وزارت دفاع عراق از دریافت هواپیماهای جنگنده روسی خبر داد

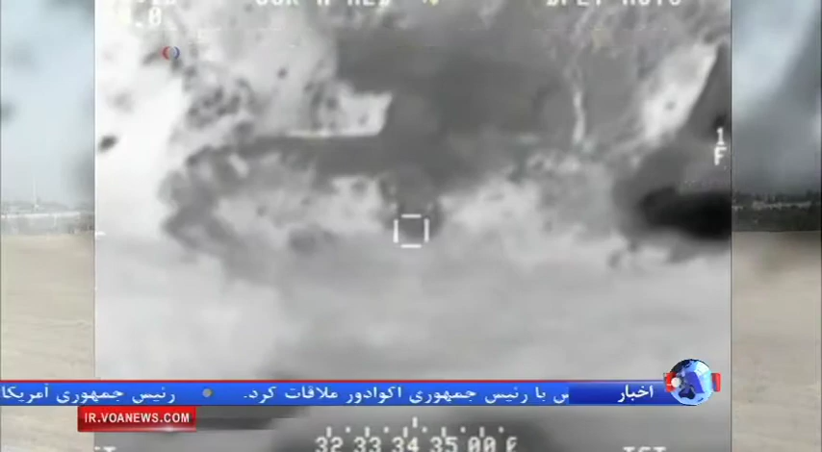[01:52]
مختلف انبار هدف قرار بدند هنوز هیچ رسانه مستقلی تعیید